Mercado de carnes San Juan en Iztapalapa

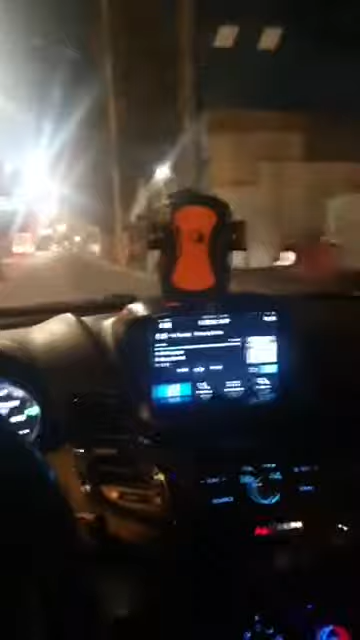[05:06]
La zona de noche no está muy bonita, que digamos. Ya que vives por aquí, recomiéndame lugares, a ver qué puedo venir a grabar. ¿Qué de bueno aquí? Ah, está el mercado de carnes. ¿Quién que vaya a darme una vuelta?
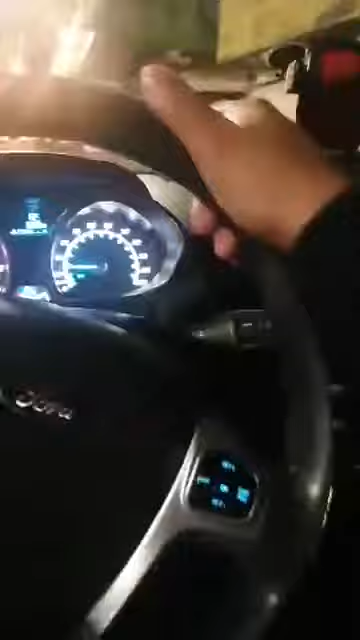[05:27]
No el mercado de carnes que vimos acá atrás, sino el verdadero mercado de carnes y verduras. Tiene un chingo de...
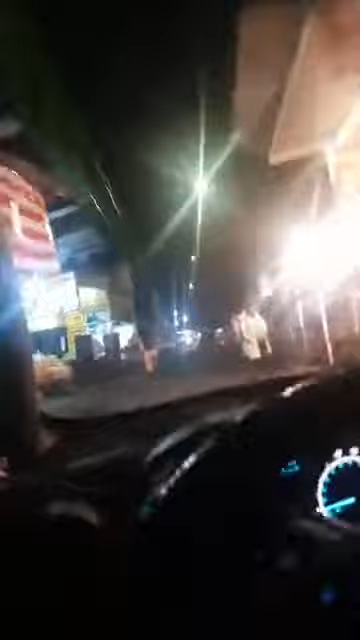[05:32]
nomás. Parece la central de abastos aquí. De aquí es de donde te llevan tu carnita, mira. Mmm, deliciosos tacos te llevan de aquí.
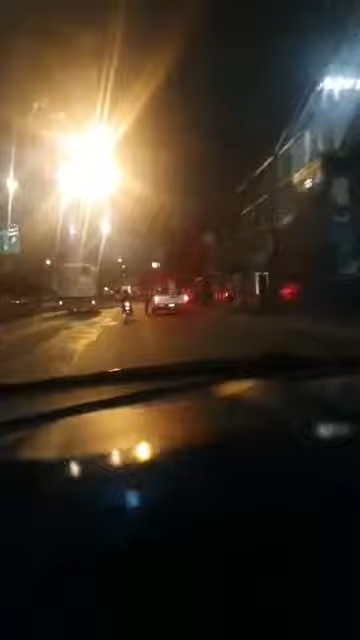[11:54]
No, es calle 7 la que pasé. Casi llego a. No sé, une con el metro de la línea 9, algo así. Sí, Canal de San Juan. Canal de San Juan es este.
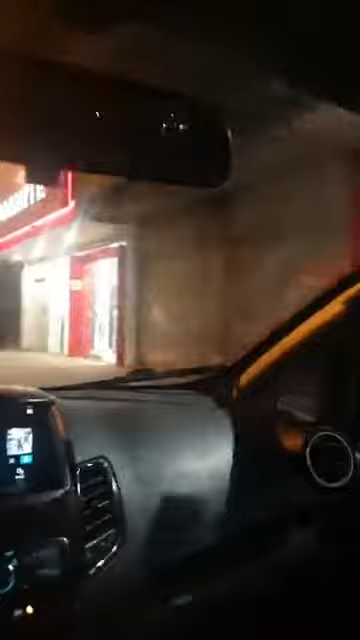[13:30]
Y de noche se ve que va a estar bien tenebroso porque no tiene nada de luz a los alrededores.